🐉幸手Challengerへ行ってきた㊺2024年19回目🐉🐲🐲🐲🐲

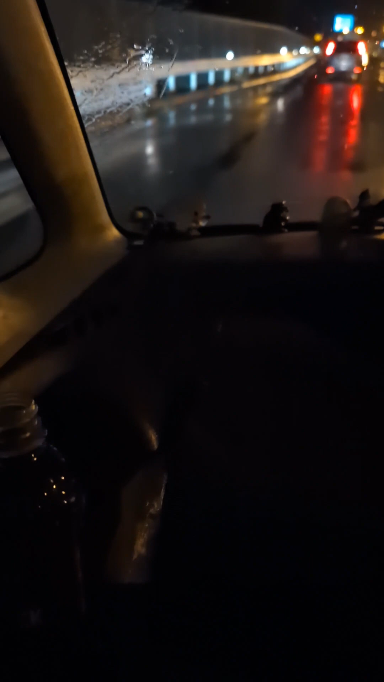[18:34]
まもなく堀橋第一劇場前を通過いたしますただいまの時刻は8時49分もうまもなく閉店じゃないでしょうかそれでもお客さんまだあー
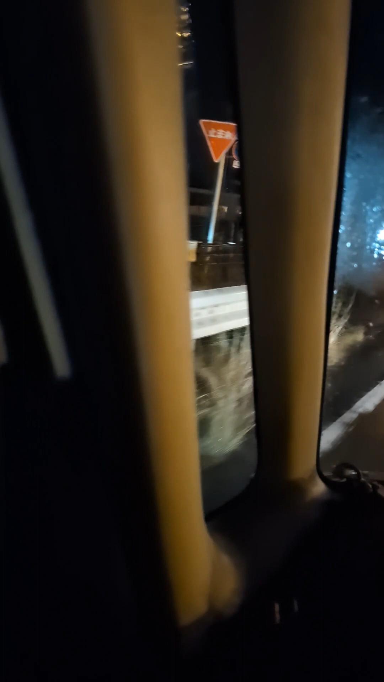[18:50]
まだちょっとあーまだちょっとどころじゃないまだ結構残ってらっしゃいますね結構